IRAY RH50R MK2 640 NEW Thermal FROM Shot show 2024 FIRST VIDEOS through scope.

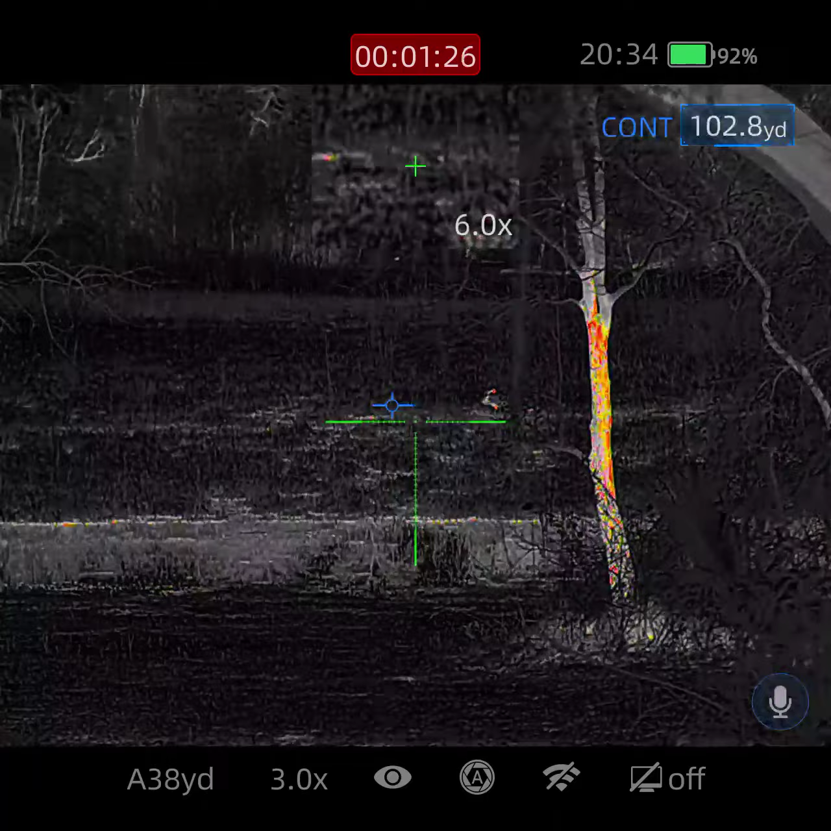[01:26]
all right so we got that sandhill crane out there I know he's a 128 yards
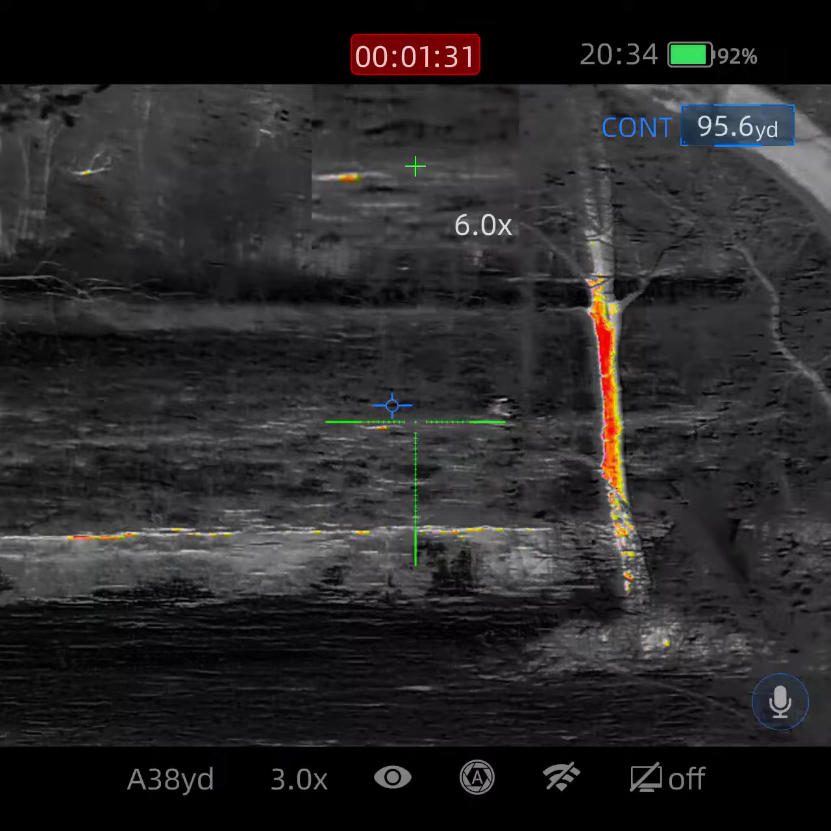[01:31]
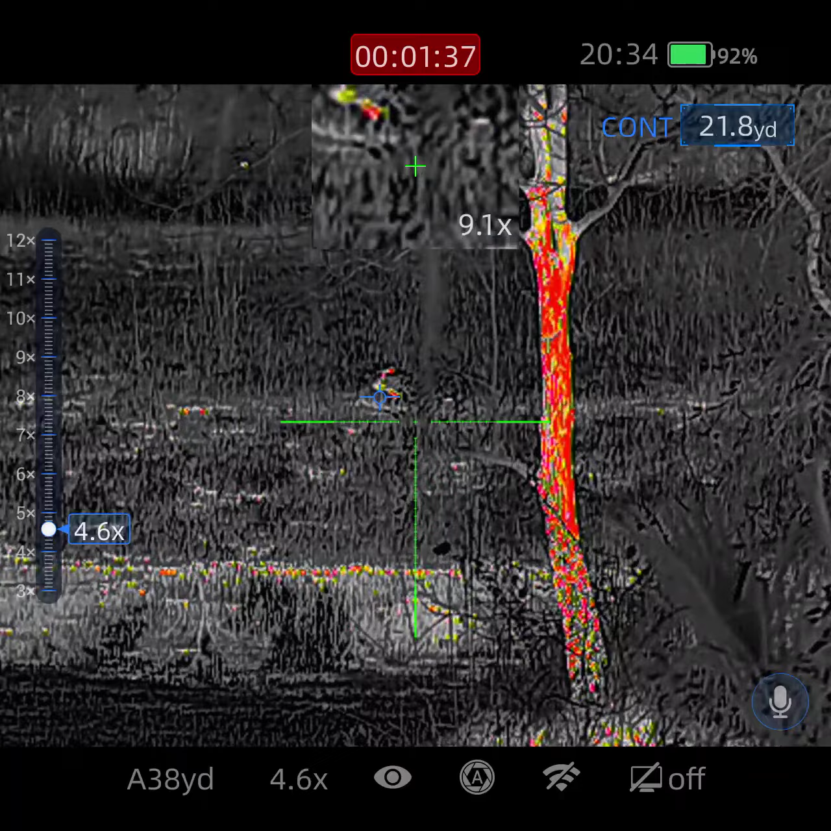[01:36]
can't really get a good picture of them he's laid down
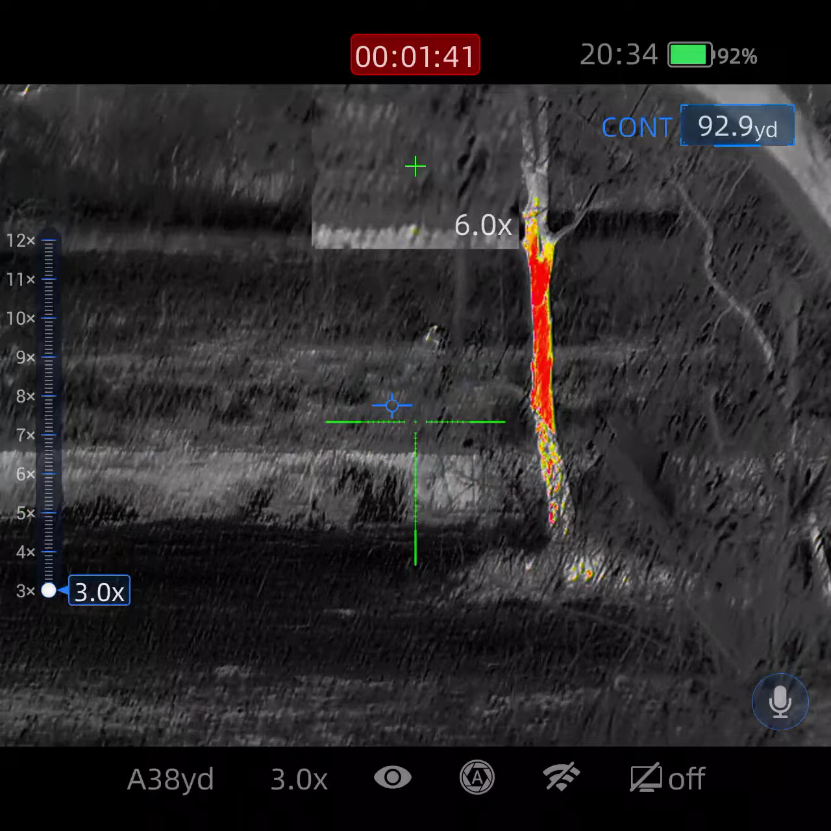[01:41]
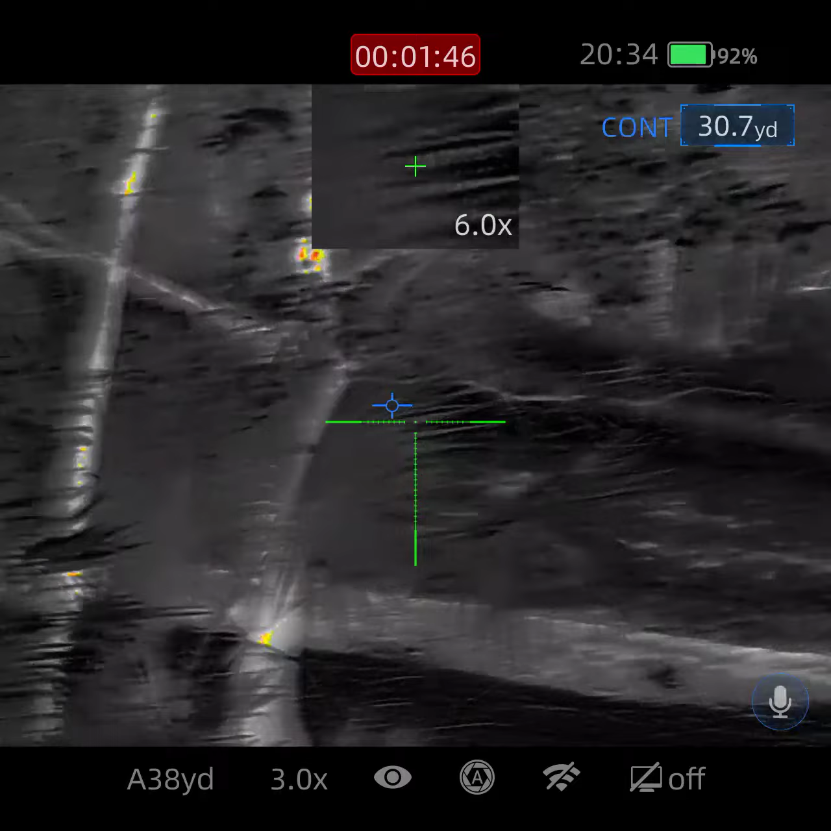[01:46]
my dogs
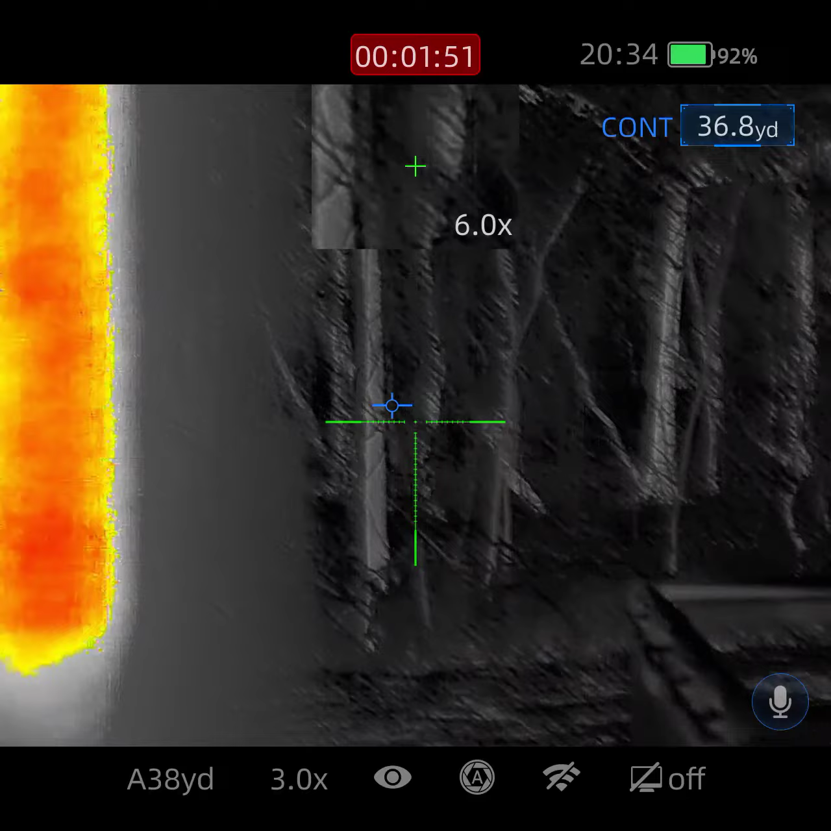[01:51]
my dogs are up you can't see them
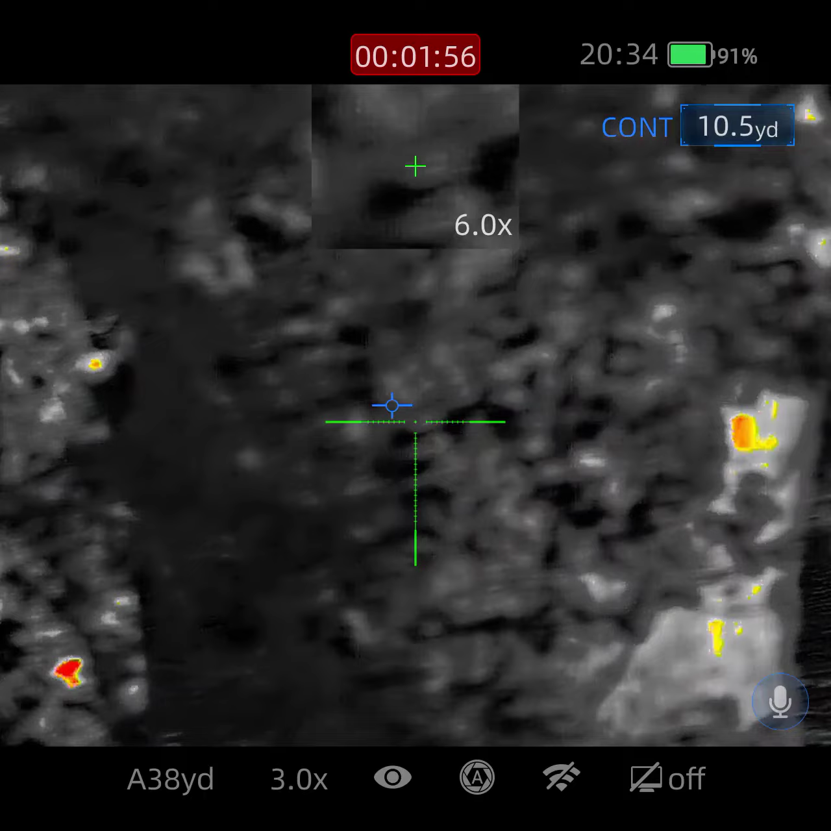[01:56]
just kind of looking around the property see how this thing
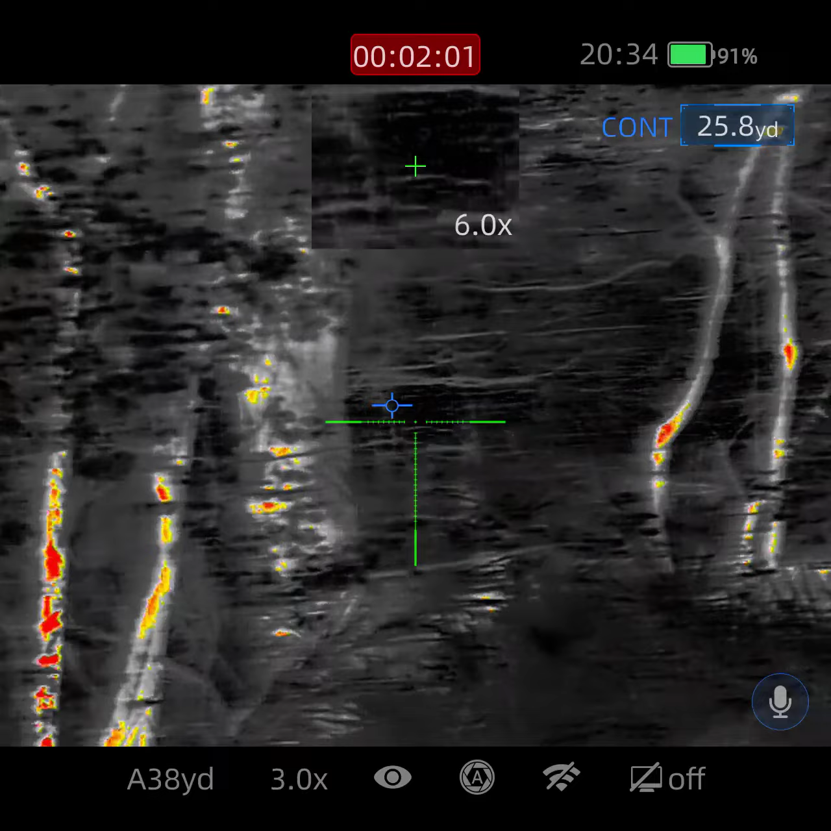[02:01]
I'll switch up the color pallets for you in a minute
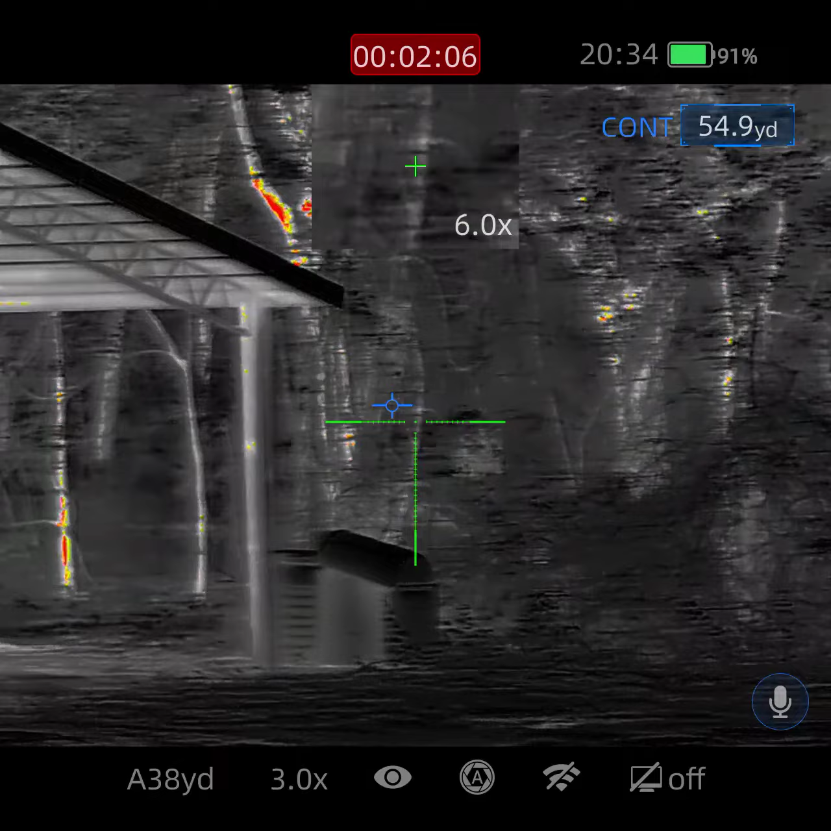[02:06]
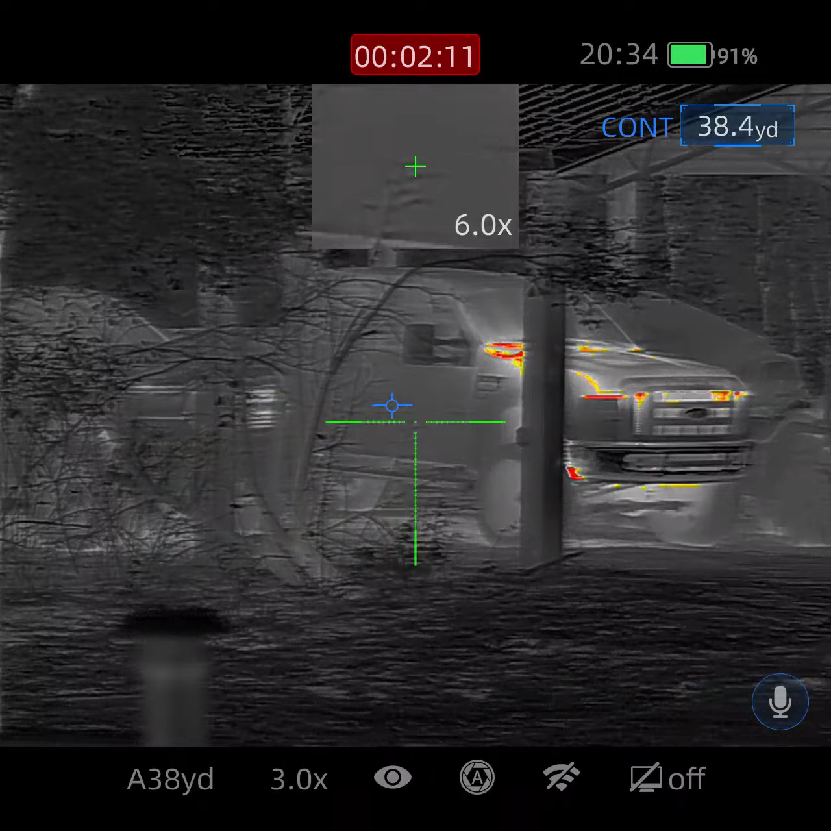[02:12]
and with two trucks there side by side it's about 50 yards
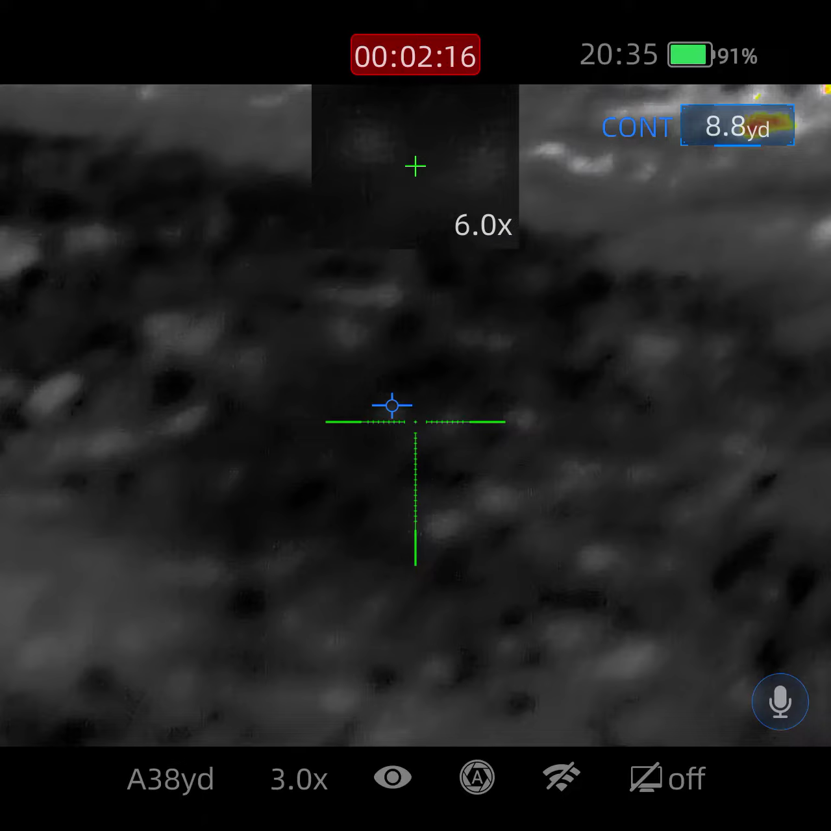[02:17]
don't mind me getting up and sitting down how about on my tripod